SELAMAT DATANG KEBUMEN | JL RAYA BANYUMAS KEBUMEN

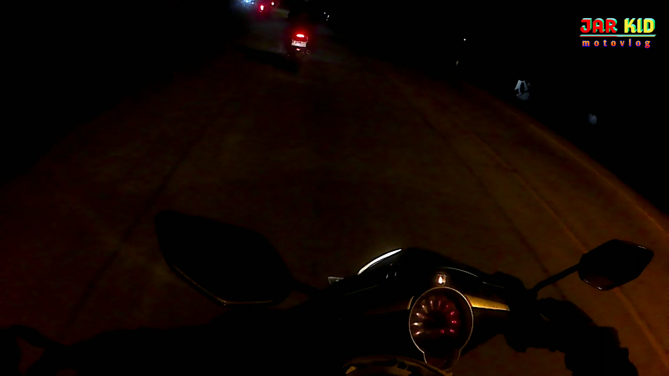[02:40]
Kelihatan di depan ya, selamat datang ke Bumen ya, welcome to Bumen. Selamat jalan ya, Banyumas Satria. Oke.
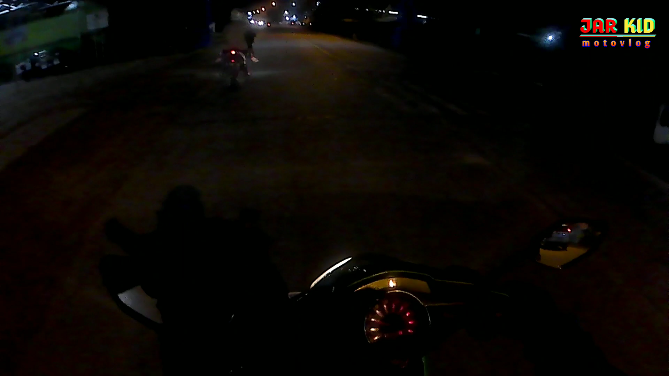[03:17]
Guys, melebu ke Bumen enggak? Enggak? Sudah masuk ke Bumen? Ya. Ah, itu gune. Itu perbatasan.